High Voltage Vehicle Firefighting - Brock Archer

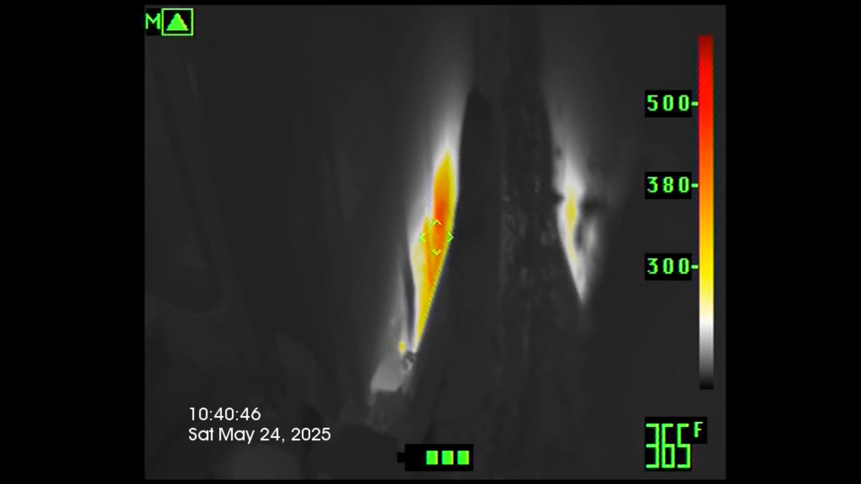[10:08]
On screen: spot 365°F
In this test, the heat applied resulted in thermal runaway to two modules. Firefighters were then directed to extinguish the fire and cool the battery.
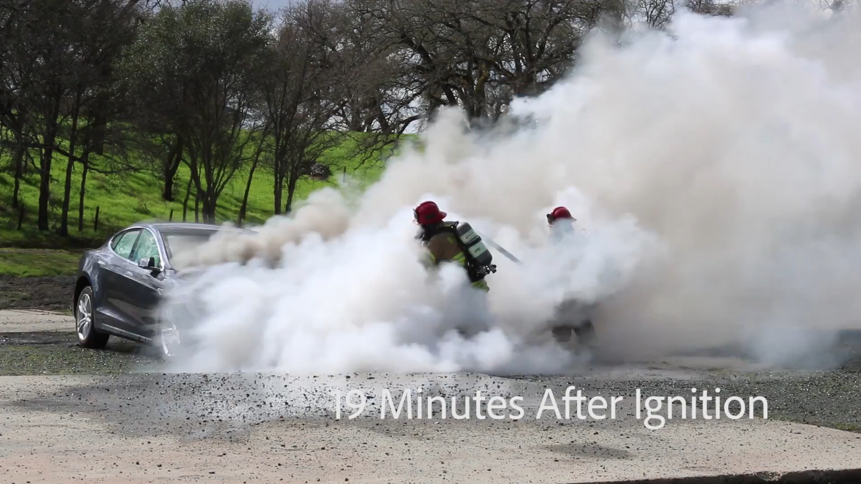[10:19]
Knockdown was found to be a simple operation,
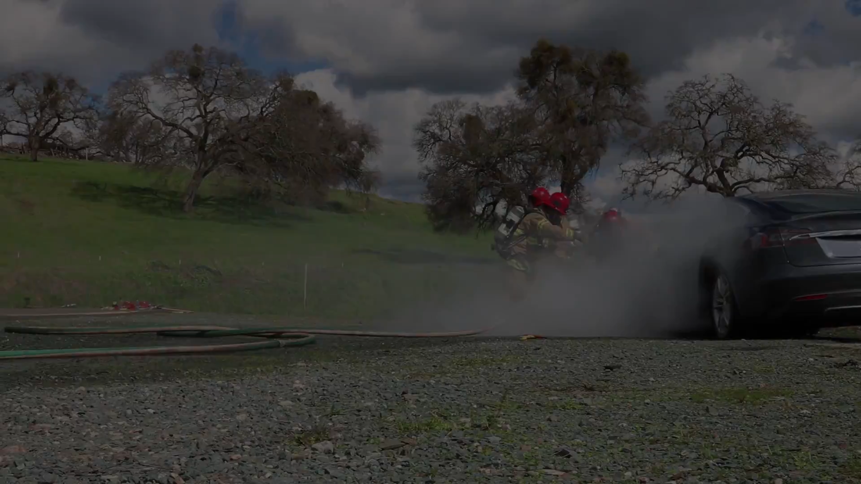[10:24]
and the crew was directed to lift the vehicle in order to direct the hose streams at the floor pan battery.
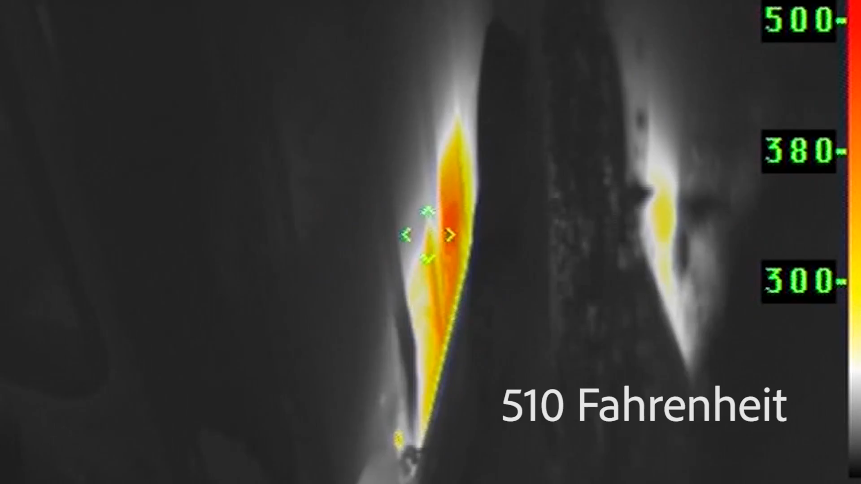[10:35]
At this point, the battery was checked with a Scott thermal imaging camera.